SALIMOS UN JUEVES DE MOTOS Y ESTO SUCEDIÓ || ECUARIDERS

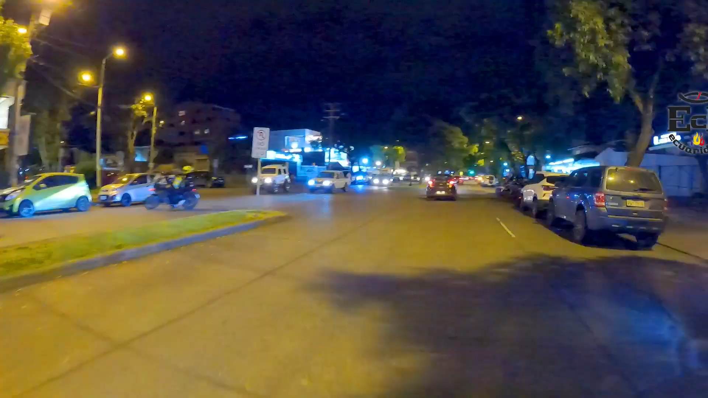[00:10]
Y vamos a hacer una rutita esta vez corta. Otra vez fue bastante extensa. Miren cuántas motos hay por acá.
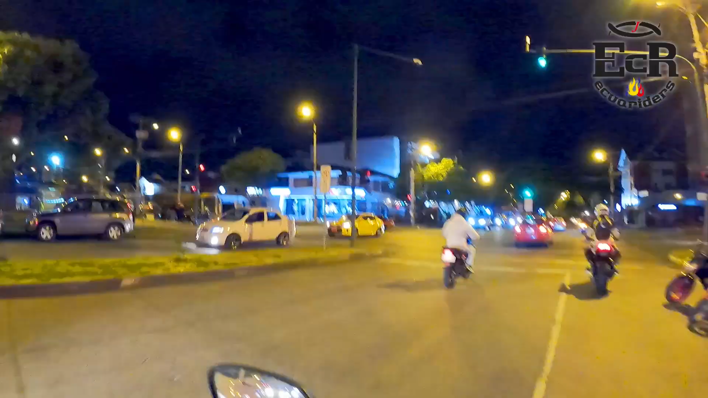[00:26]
Ah, ve, ya se han ido todas las motos de allá.
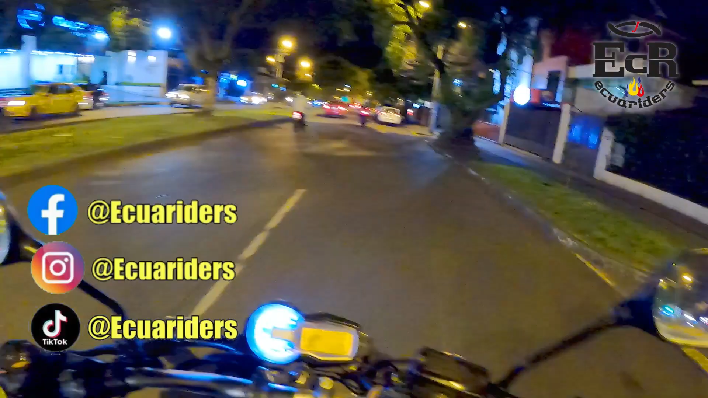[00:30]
A ver muchachos, son como las 9 de la noche y estamos saliendo con dirección a Turi.
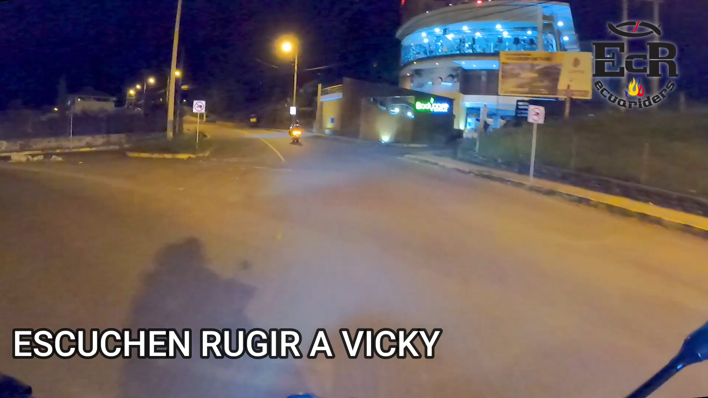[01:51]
Saben, hoy estaba haciendo bastante frío, pero no llovió.
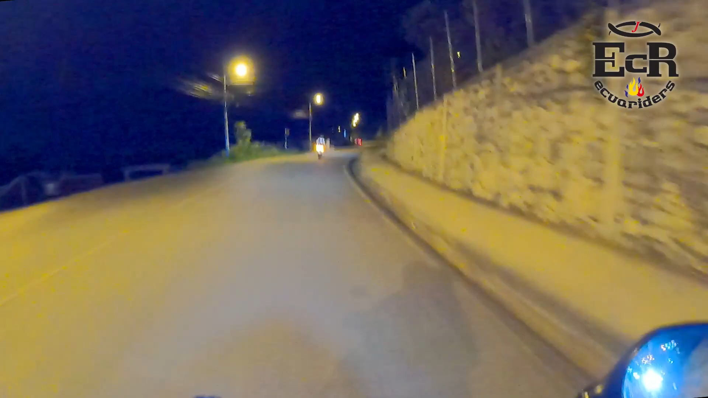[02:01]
Yo pensé que iba a caer un aguacero, pero no pasó nada. Y eso pues me alegra, la verdad, porque es... yo pensé, dije, ahora sí que llueva, se arruina el jueves de motos, se arruina la salidita, pero no pasó eso, por suerte. Esta vía de aquí pues es bastante oscura, pero es bastante buena, así que puedes irte tranquilito, a gusto.
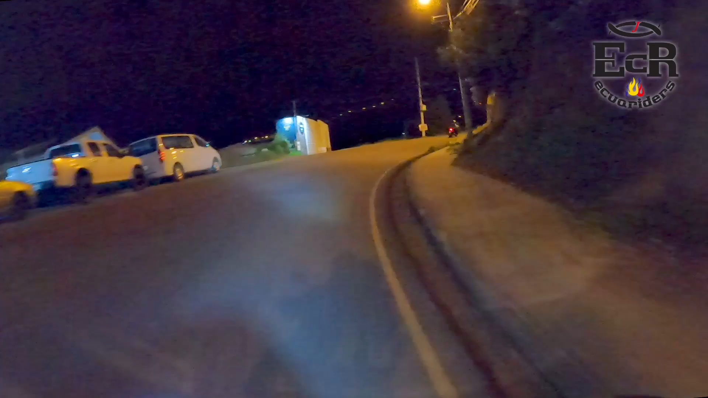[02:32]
A veces ponen rompe velocidades que no te esperas y eso resulta en un susto. La moto que va adelante es una RX3DS que se acaba de comer sendo hueco y es bastante buena la iluminación, ¿no? De serie. Esa que va ahí encendida, que ya les muestro. Aquí la pueden ver, esa es la iluminación de serie de esa moto. Y bueno, vamos con una KPR250, una Tuco CR5 GT,
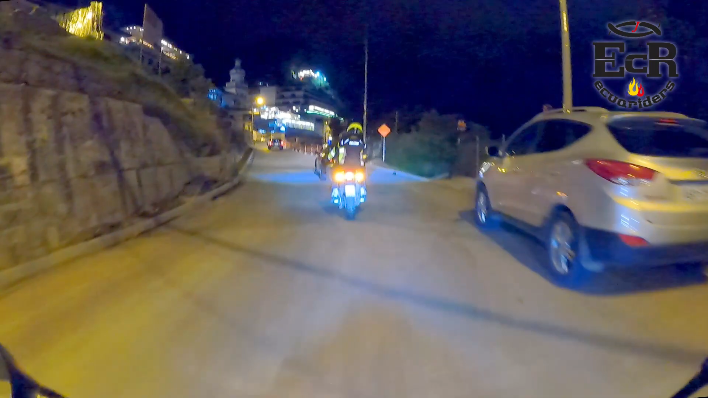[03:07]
una FZ1000 me parece que es, una Yamaha.
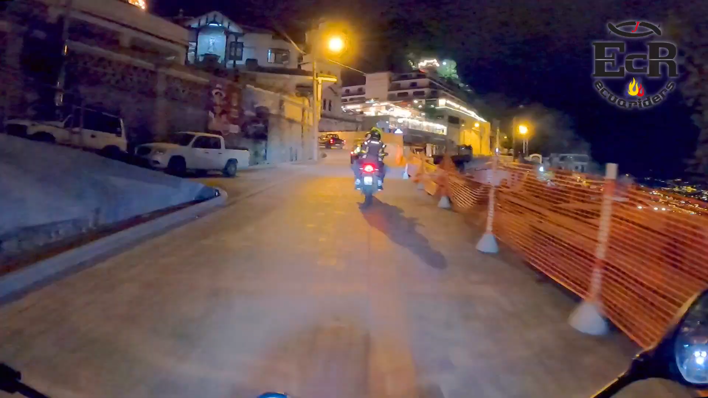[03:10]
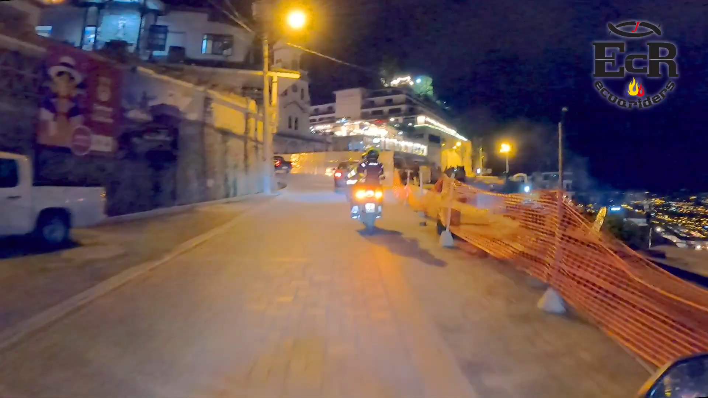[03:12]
Y obviamente no puede faltar Victoria, Vicky. A ver muchachos, hemos bajado de Turi, vamos con dirección.
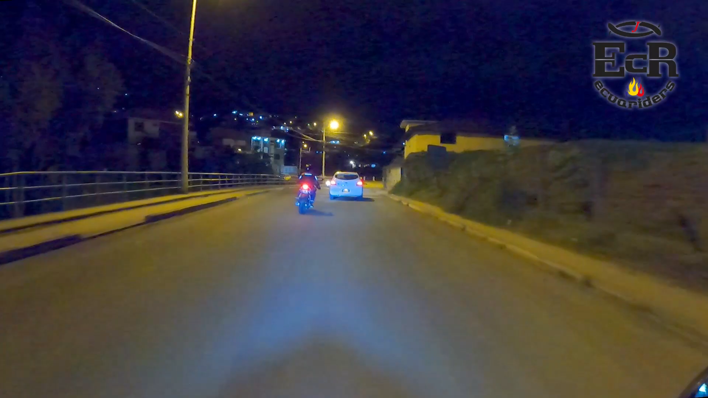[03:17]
Primerito una estación de gasolina, ¿no?
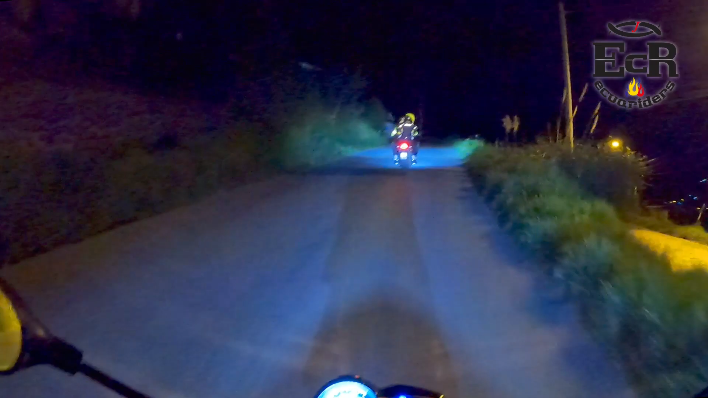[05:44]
Digan, John, tengo X pregunta.
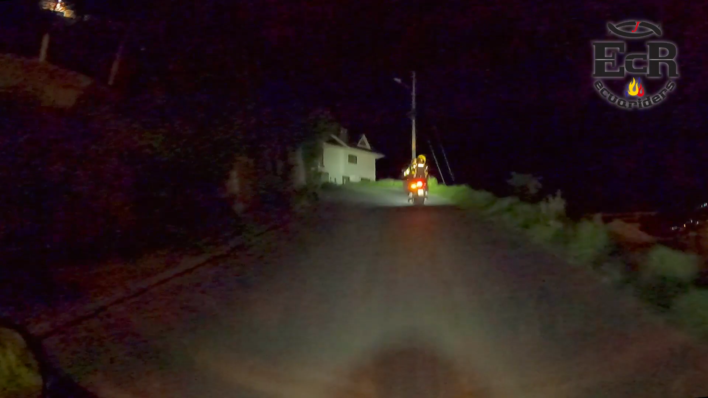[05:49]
Por ejemplo, ¿qué tan buena es la iluminación de la Sahara? De serie. Y aquí les respondo, malísima.